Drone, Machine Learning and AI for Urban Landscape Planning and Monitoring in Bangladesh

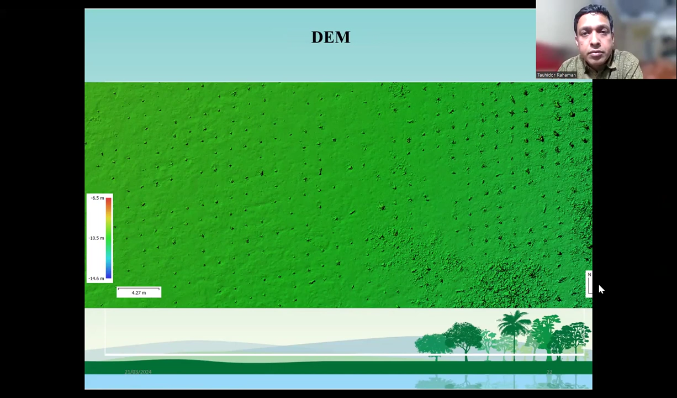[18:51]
So this was with my laptop that DEM of that particular plantation area. So this is how we can create elevation and height of any particular area. Next, please. So in data analysis,
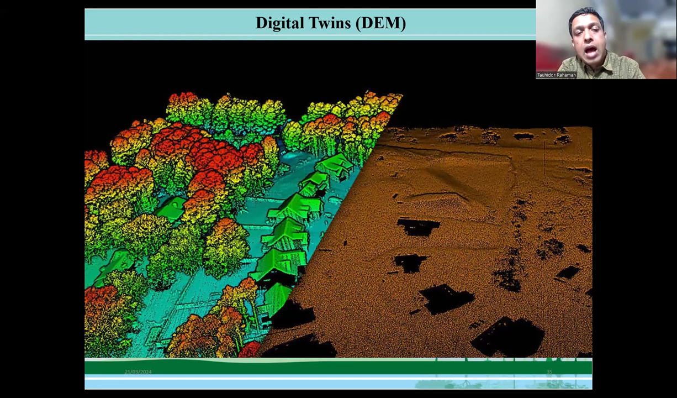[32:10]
One is terrain information like the elevation and slope aspect of terrain. At the same time, we can get the height of different object, including tree, building, structure, and many other things. So next, please.